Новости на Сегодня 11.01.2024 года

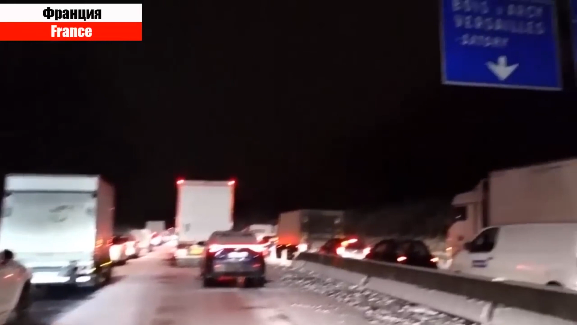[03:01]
По этим дорогам пытаются направить грузовики с солью для посыпки дорог, а также организовать эвакуацию застрявших машин.